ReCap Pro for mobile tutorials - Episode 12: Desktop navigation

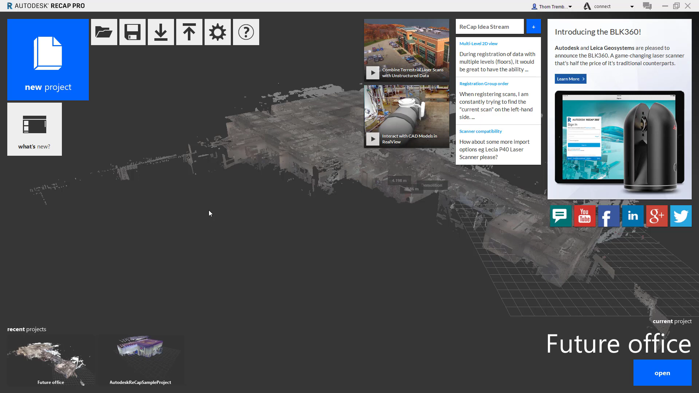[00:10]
capture and understanding what edits might need to be made. In the Reality Capture project there are two primary modes for visualizing the Reality Capture, Real View and 3D View. The data for these two types of view is collected in the photographic and laser scan portions of the capture event.
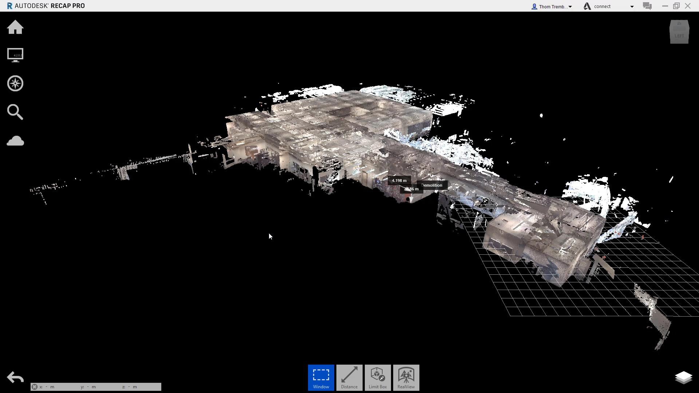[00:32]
If your project is presently showing 3D view data and you want to switch to Real View,
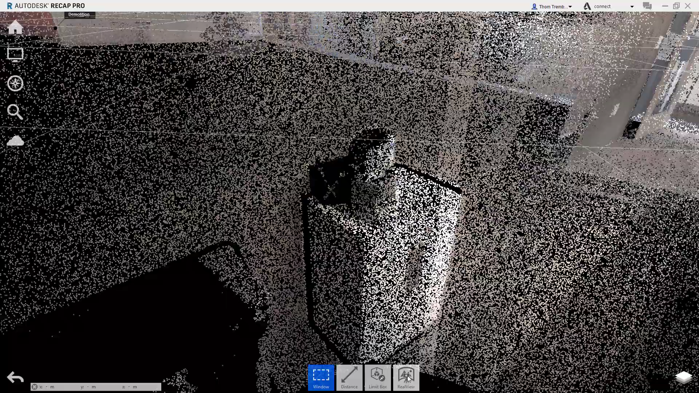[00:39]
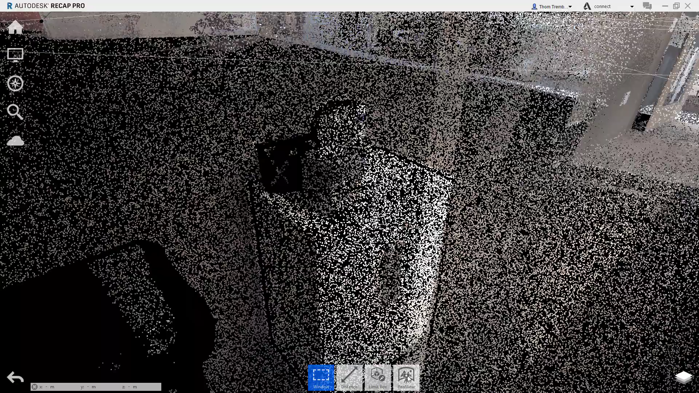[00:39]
choose the Real View icon at the bottom of the screen or by selecting a mirror ball in the 3D view display.
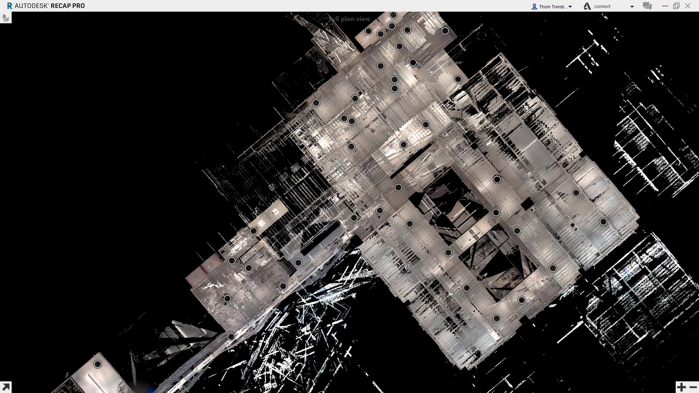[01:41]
In this plan view, additional scan locations will be shown. You can adjust the view scale by using the plus and minus icons. And by clicking and dragging, you can pan through the Reality Capture project to find the position that you're looking for. Once you see the mirror ball that you want, click on it to change your view position.
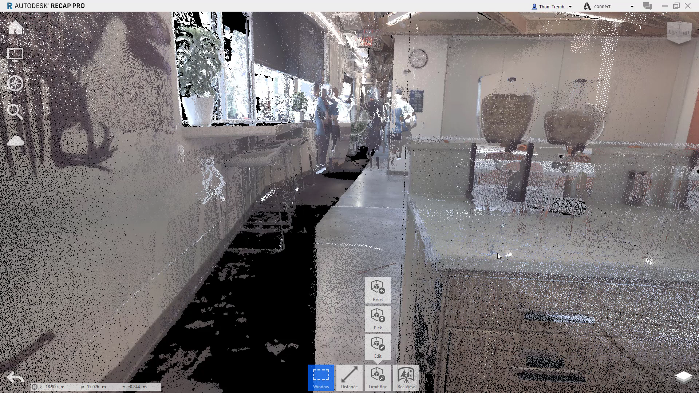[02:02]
navigation is far more flexible than Real View.
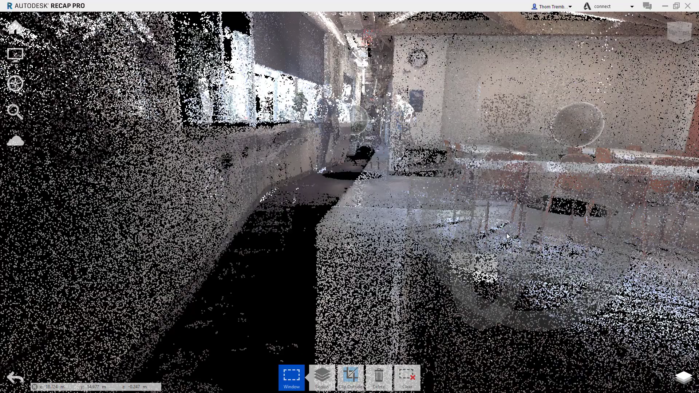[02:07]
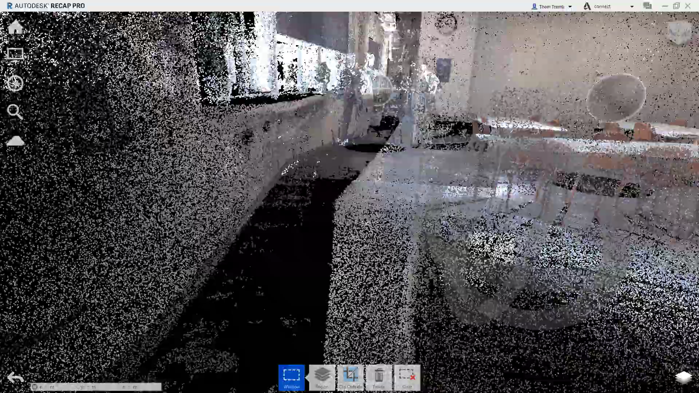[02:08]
Orbiting the view of the Reality Capture is done with a right click and drag.
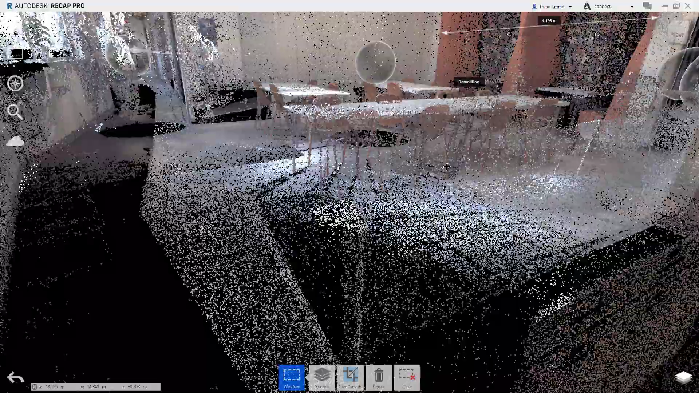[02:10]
It's possible to change a center point of your view with a left click on an existing point in the data. Holding the CTRL key while you right click and drag will orbit the view based on the present camera position.
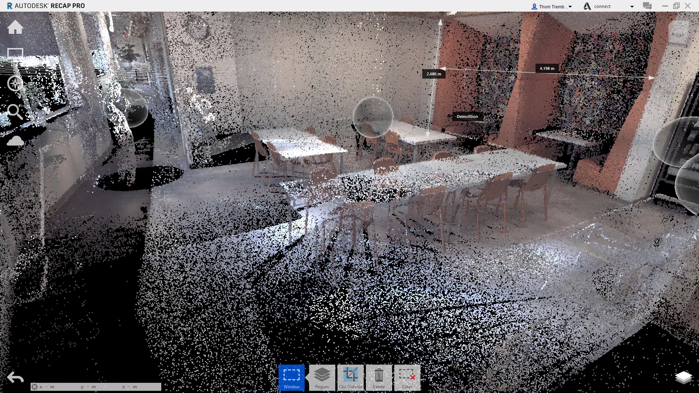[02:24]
This is also known as a look function. To zoom the view, roll the mouse wheel.
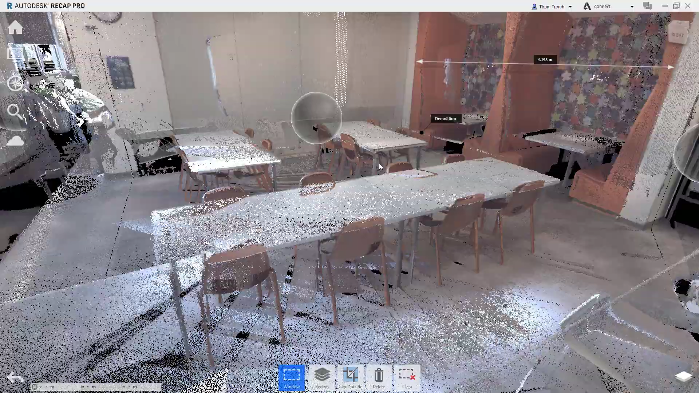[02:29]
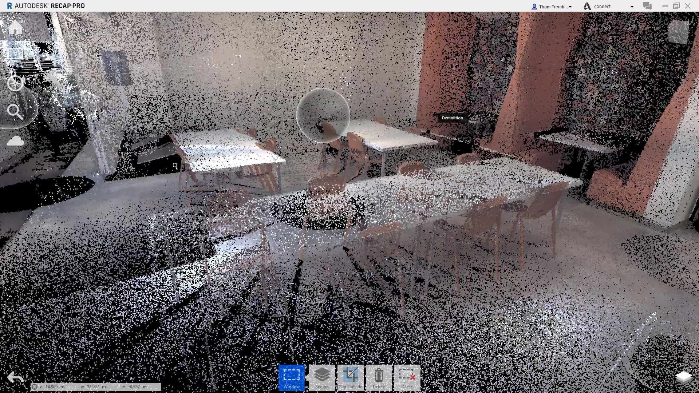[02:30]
The zoom is centered on the location of the cursor.
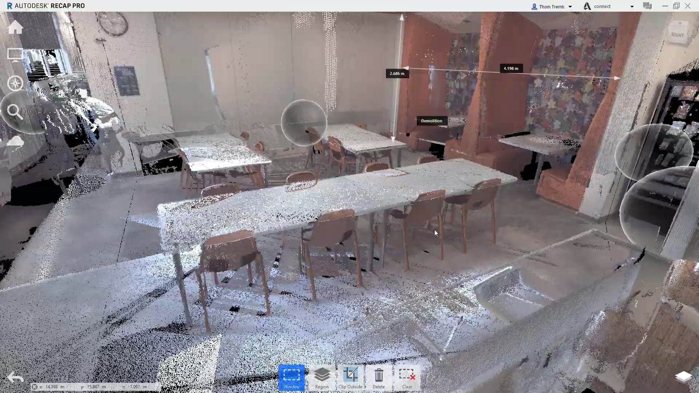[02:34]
This can give the effect of simultaneously panning while zooming. Panning is done by clicking and dragging the mouse wheel.
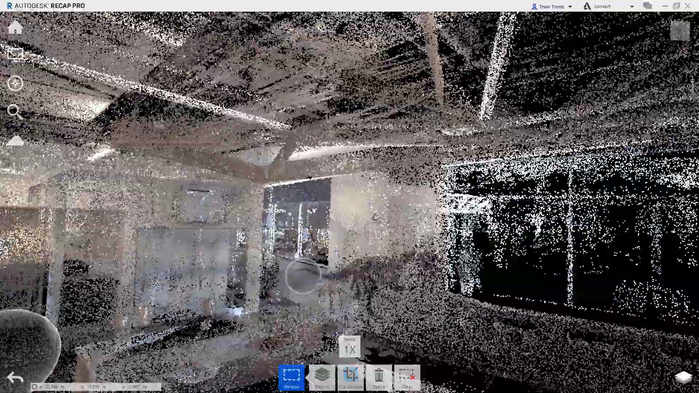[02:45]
hold the Shift key while clicking the right mouse button and move up and down or side to side to control the movement of the camera.
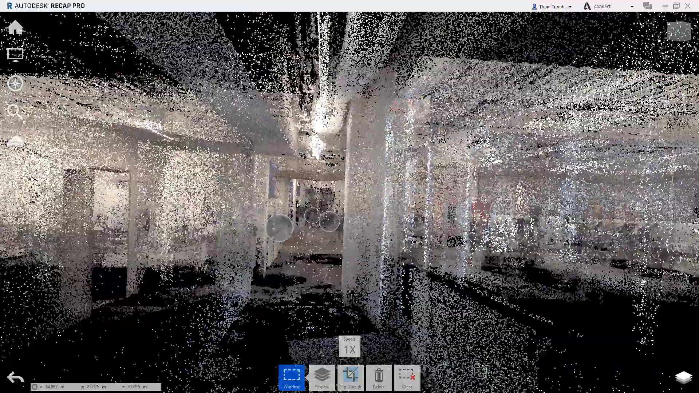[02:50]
Each of these options is also available from the navigation flyout near the upper left corner of the display along with the option to zoom to a window. In addition to having more flexibility in navigating the data, 3D view also has additional options for viewing the data. Hovering over the icon in the upper left that resembles a computer monitor will expand multiple menus focused on controlling the display of the data. Under each of these five menus are options for changing the appearance of the data itself,
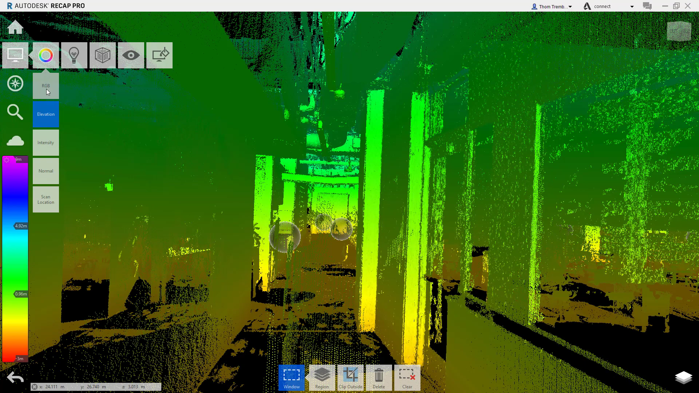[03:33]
controlling the lighting of the included geometry, changing the appearance of the surrounding environment and other options. In the first menu, the default color mode can be changed to display the variation and elevation of the scan, the intensity of the laser reflection and other view options. The second menu can adjust highlighting to help clarify the scan data.
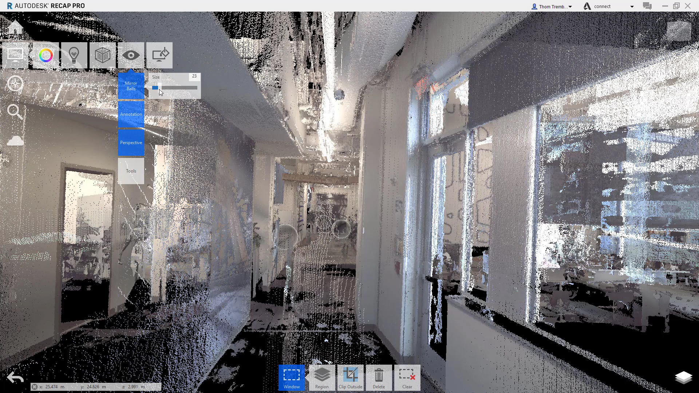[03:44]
The last menu allows you to change the background color of the environment as a solid or as a gradient.
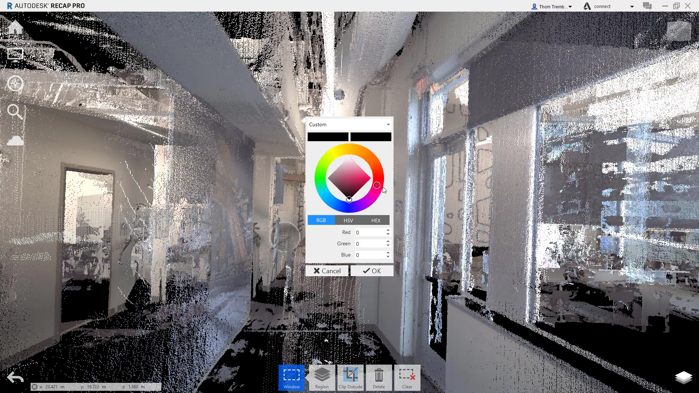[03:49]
All of these options are designed to make it easier for you to understand the scan data that has been collected.